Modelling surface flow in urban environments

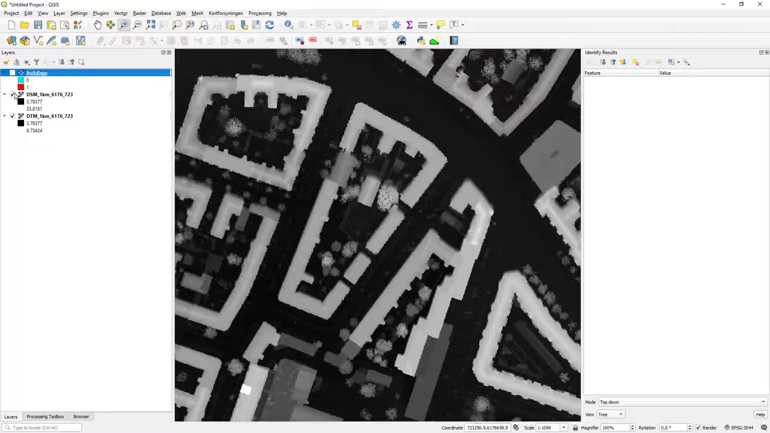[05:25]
And we also have our DTM. In this case, all of this comes from LIDAR data, as we've seen in the video with LIDAR data. So, the buildings have removed and some estimate of what the value is in between the buildings have been established.